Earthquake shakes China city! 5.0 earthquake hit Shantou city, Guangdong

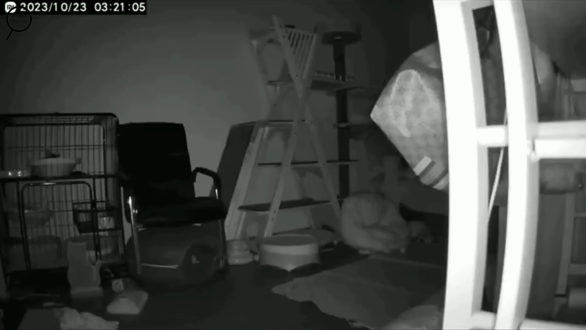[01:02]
significant vibrations with beds and windows shaking and surveillance cameras captured chandeliers and wall decorations swaying noticeably during the tremor